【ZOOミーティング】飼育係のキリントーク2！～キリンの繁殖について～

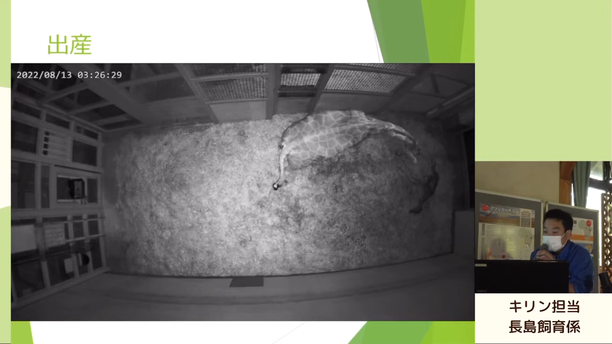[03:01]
新しいキリン車になってから導入できましたので、こんな風に映像で残っている、夜間の映像が残っているというのは、今回新しい成果なのかなという感じです。
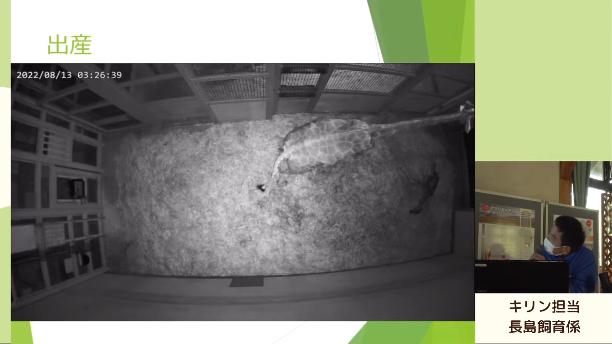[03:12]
リンもかなり落ち着いていますね。
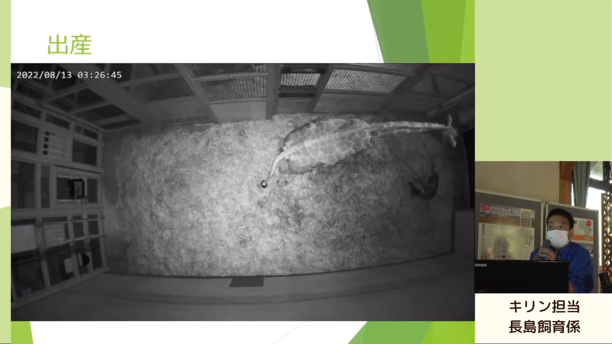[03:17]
もう5頭目なので、なんとなく分かってくれているのかなという感じがしました。
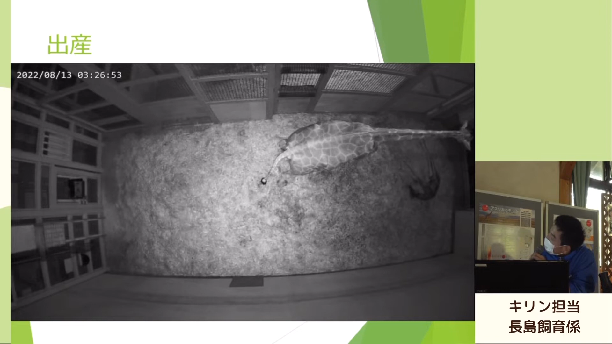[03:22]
子供は、まあ大体これで普通ですね。なんか死んじゃっているのかなとかって思うぐらいに動かないんですけど、最初のうちはこんな感じです。
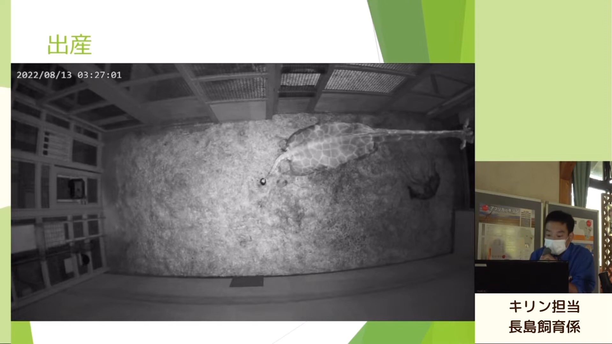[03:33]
では続きまして、今度立ち上がるところですね。